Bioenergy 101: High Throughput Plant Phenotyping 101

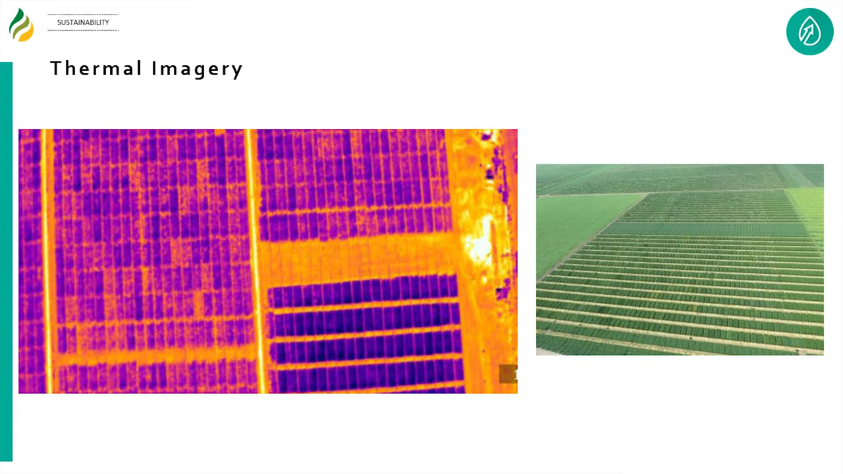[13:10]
I don't know not half but a significant portion of the energy that that canopies absorb go into evaporating water the more water that canopy evaporates the cooler the canopy is going to be and so you could use this technique to look at with closed canopies relative differences in water use instantaneously
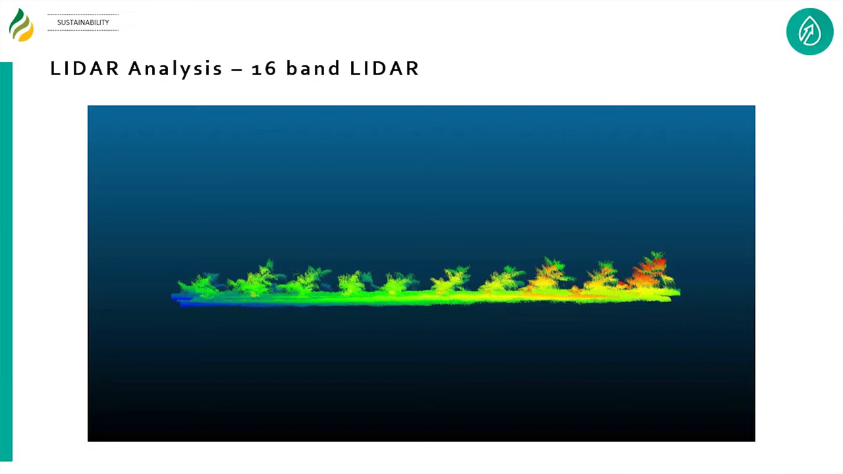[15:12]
young plants nine of them and then each layer going back is that same plant over a period of about two weeks and again this is a much lower resolution lidar than what we've been using what do you get from this well you know you can get certain things like canopy height and